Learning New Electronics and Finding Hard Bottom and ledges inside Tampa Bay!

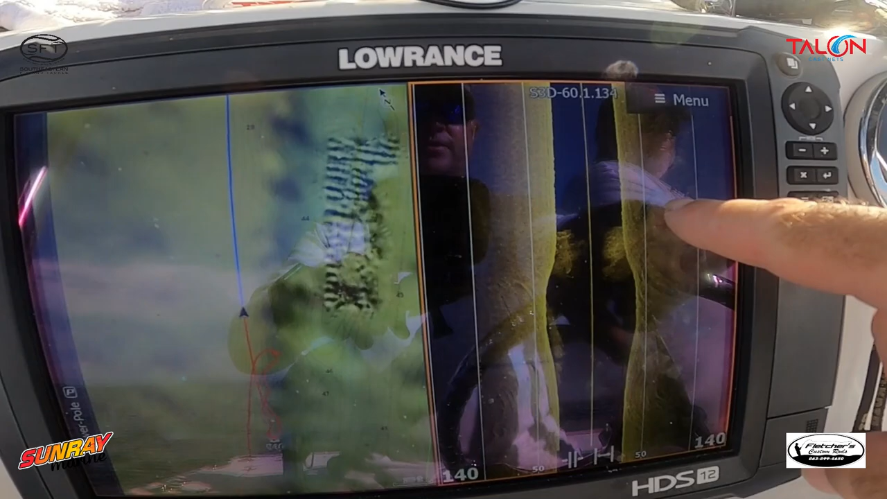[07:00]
You can see right here where there's a ledge there, and I'm about to see another ledge coming up here in just a second.
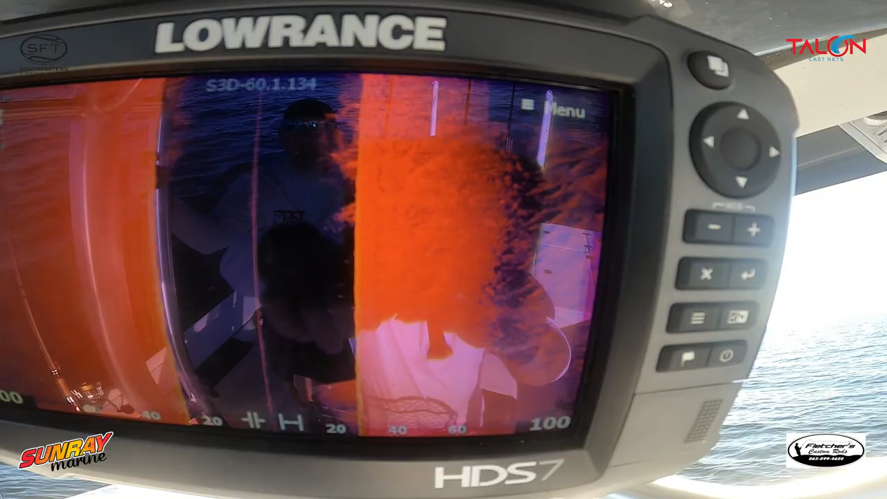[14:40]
Boom. Saved it. And there's another one there. So, now I know that we have a massive, pretty decent drop-off up here.